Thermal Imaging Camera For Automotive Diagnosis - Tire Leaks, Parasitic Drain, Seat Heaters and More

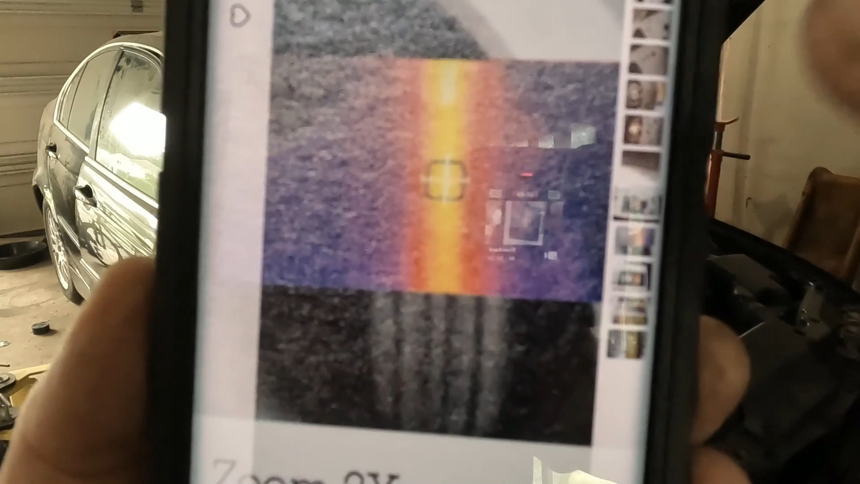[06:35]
Check this out. You can check for exhaust leaks.
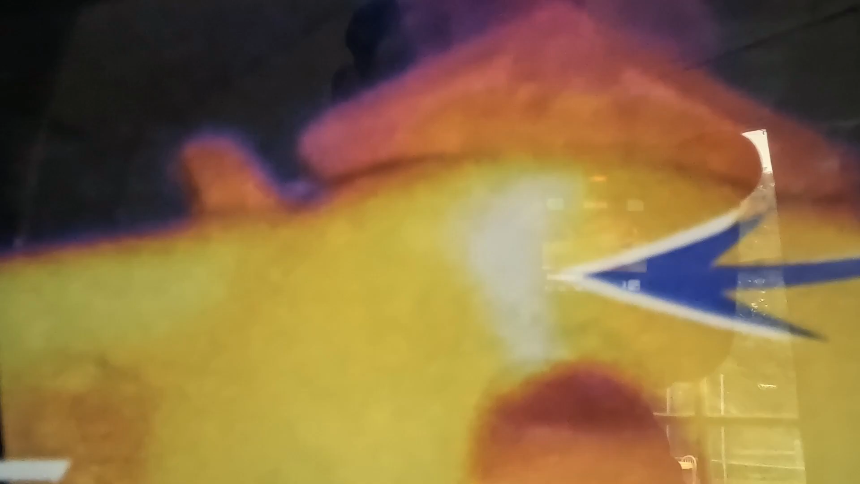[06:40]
So you can see right here we have hotter temperature so it shows up much brighter and that would be your exhaust leak on your exhaust manifold.
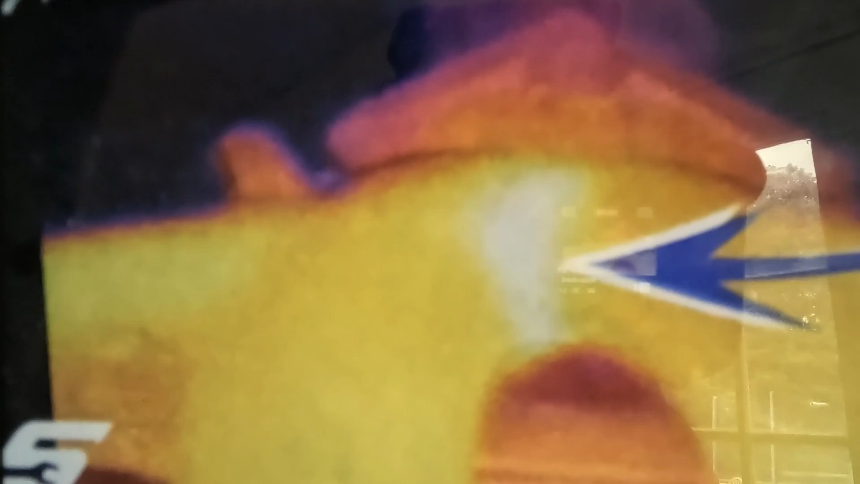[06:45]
You need a thermal imager in your toolbox.